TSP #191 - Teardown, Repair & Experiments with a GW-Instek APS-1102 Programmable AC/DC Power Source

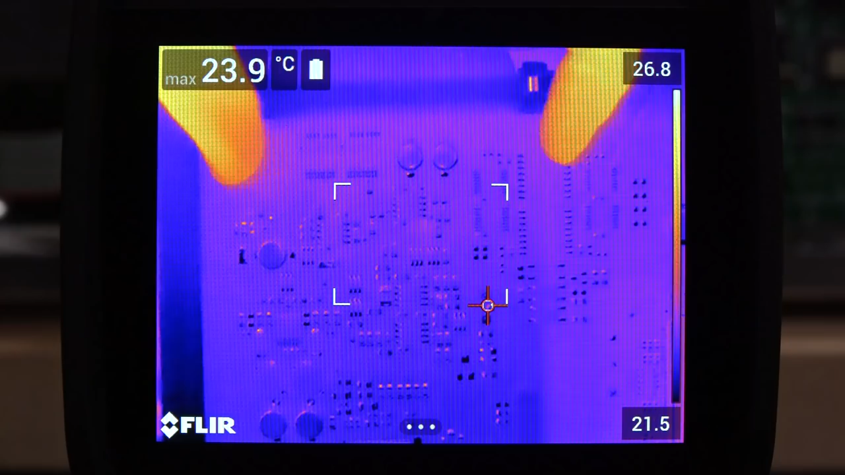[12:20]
On screen: max 23.9°C
all right now let's do some thermal imaging this should be pretty straightforward I just have the thermal imager pointed directly at the area underneath the connector so you can see my fingers there this is the connector coming in and this is the area that I'm interested in
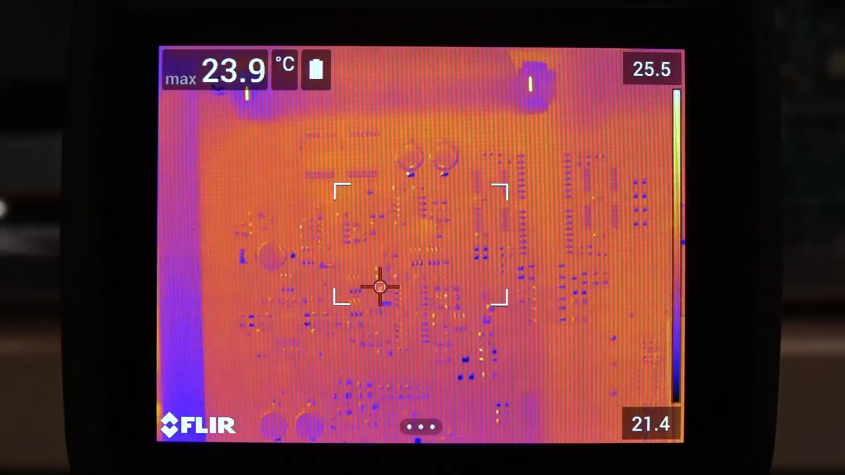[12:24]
On screen: max 23.9°C
looking at see if we find anything of issue I'm going to turn it on and let's see see oh my god look at that that's the first beep so it's going to do the second beep and the communication failure there you go wow those components are hot they're already
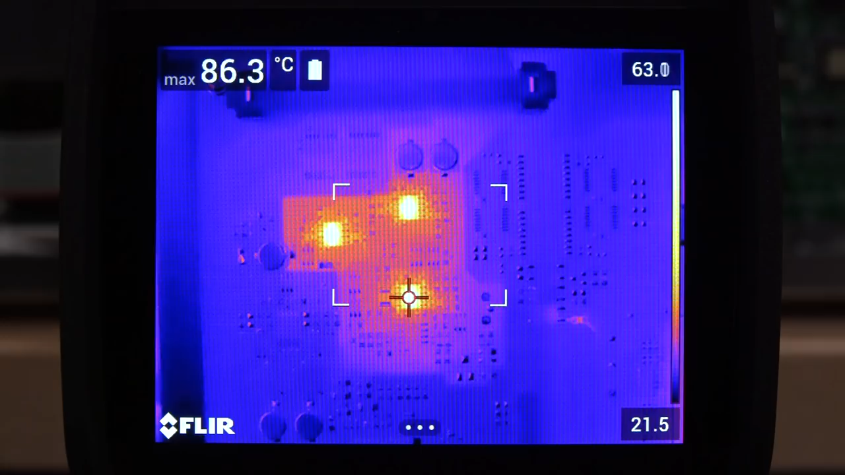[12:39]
On screen: max 86.3°C
reaching almost 90 degrees celsius and there's three of them and I can find out where they are is my finger yeah these are super hot so these three components all look like op-amps actually I have to take a closer look interestingly the dc-dc converter is right here and it's totally cold and if you look all over the board I don't see anything else light up well not naturally because these are at 90 degrees celsius so everything else is kind of swamped out but yeah three components and they appear to be identical so why have they died that's a good question and
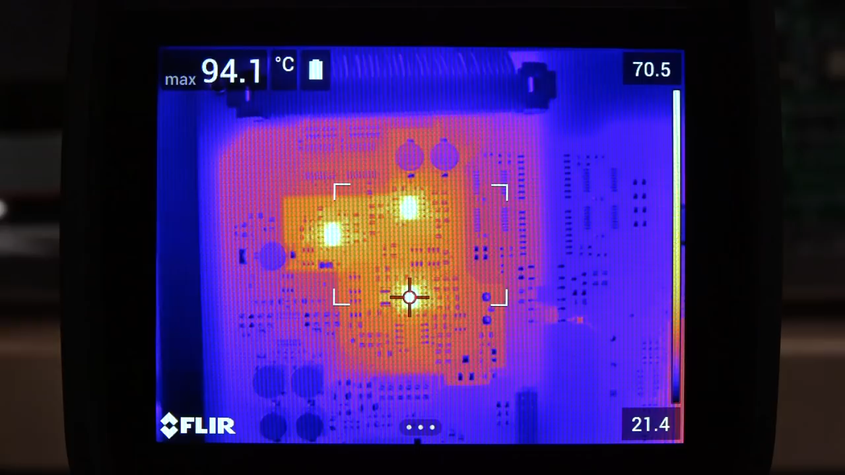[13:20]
On screen: max 94.1°C
uh we can also find that measure around and make sure that the power supply is indeed the same power supply we just measured but I think it is these things are probably clamping it down look at that 94 degrees celsius I'm going to turn this off now okay so now we have something concrete we understand the power supply flow and this also explains why we're not getting any communication because if those power supplies that clamp down the processor which is down there is not going to produce anything it's not even turned on and therefore there is no communication to it so now we finally can explain why we have the communication
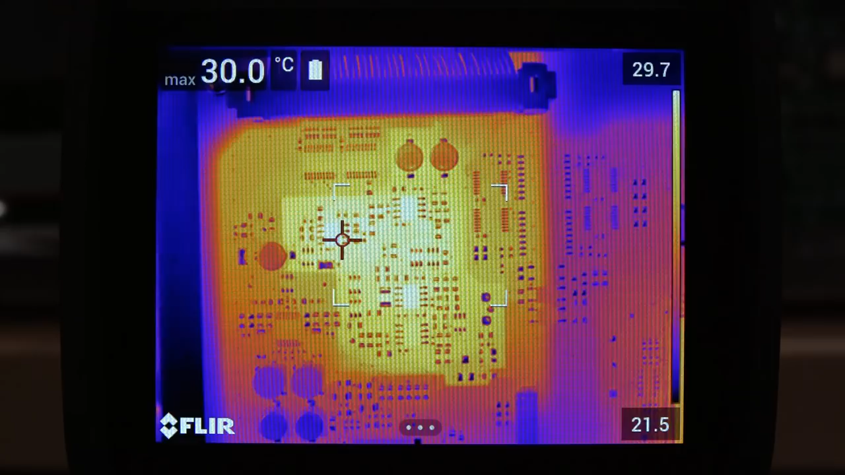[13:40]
On screen: max 30.0°C
failure so the three suspect op-amps are this one this one and this one and they're indeed all identical